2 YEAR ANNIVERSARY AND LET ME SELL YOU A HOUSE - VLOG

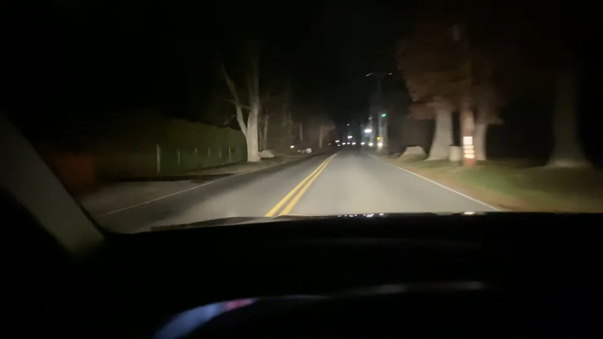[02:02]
oh my god it's a deer look oh shit pure coincidence look i did not know there was a deer there wow it's so many it's funny guys because i hit a deer not long ago right nikki